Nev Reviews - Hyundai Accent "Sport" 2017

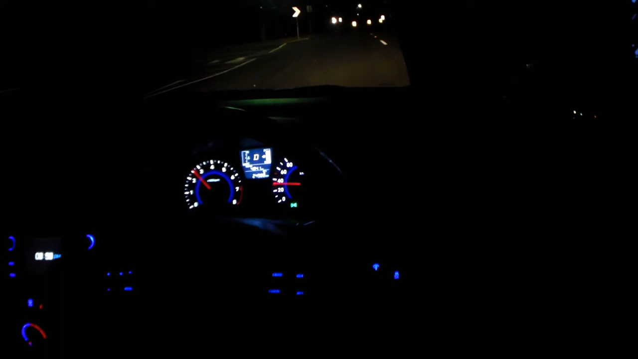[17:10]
Alright, so here's how it looks at night. Everything's quite clear to look at. Inside, the numbers are in white,
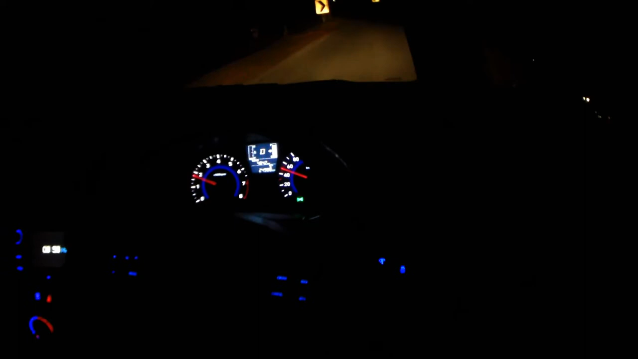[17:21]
the background's in blue, and all the backlighting on the controls is in blue. It's good, it's nice on the eyes. You can also dim it if you want. On the road, the headlights are quite good. What I really like about the headlights is they just take H4 bulbs, which are nice and cheap. They're about 10 bucks each.